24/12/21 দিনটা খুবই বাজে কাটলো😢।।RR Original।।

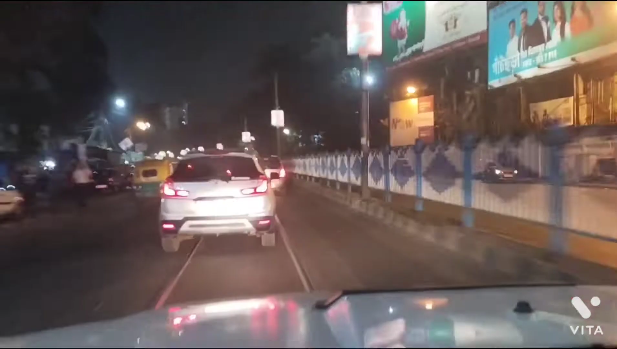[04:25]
গাড়িতে বসে বসে গন্ধের তেল আমি আর বান্টি ভূমি করে পেট্রোল পাম্প থেকে এখন যাচ্ছি বাবা অবস্থা খারাপ আর এখন জ্যামে আটকে আছি